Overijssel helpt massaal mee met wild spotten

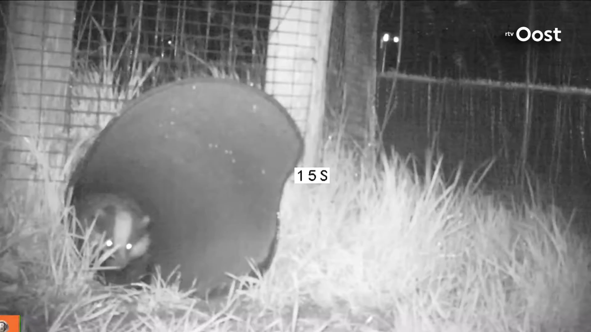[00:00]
Echt vlot is hier niet deze das. Een tunneltje is voor hem dus een veilige manier om toch aan de andere kant van een drukke weg te komen. In Overijssel zijn er inmiddels tientallen van dit soort wildtunnels.
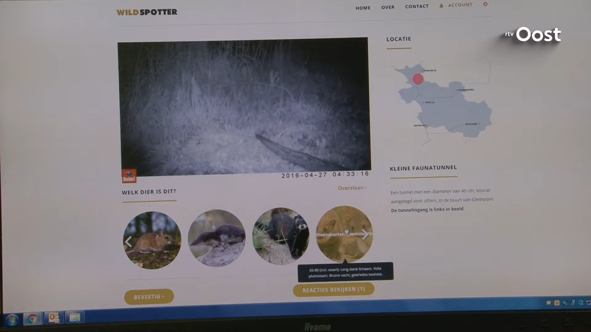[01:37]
Je ziet net nog een rug en een stuk staart in dit geval van een otter.
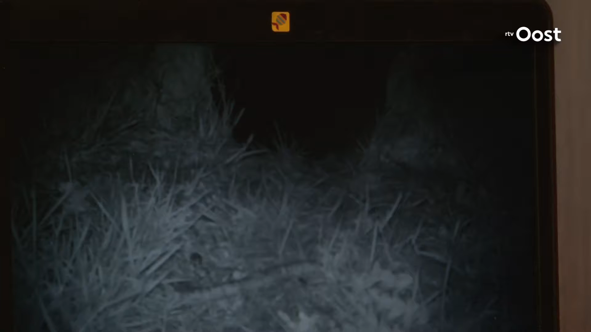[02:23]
Als je dan het beeld bekijkt zie je inderdaad dat helemaal aan het begin, een paar keer opnieuw, zie je nog net iets in de tunnel weglopen.
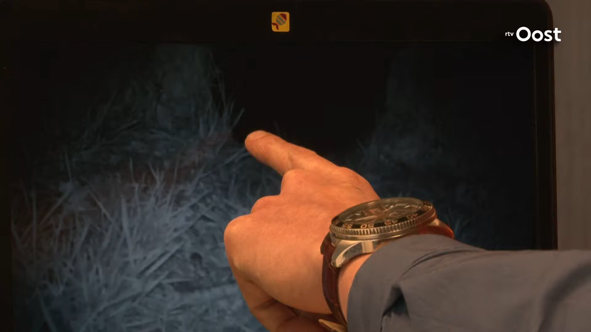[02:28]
Ja dat is ook ontzettend lastig om te zien.
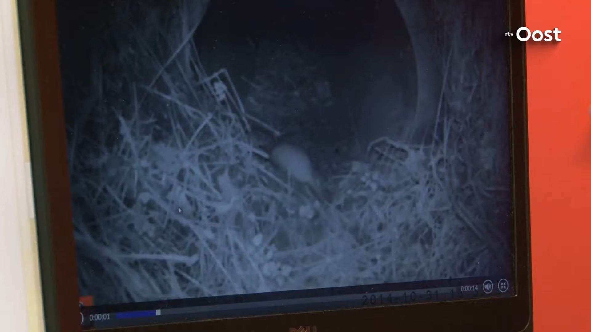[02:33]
De beelden die er niet klopten, daar zie je dat ook heel veel verschillende antwoorden zijn gegeven of dat twee antwoorden heel dicht bij elkaar lagen. Dus het is niet zo dat er dan ook 100% fout is gezegd.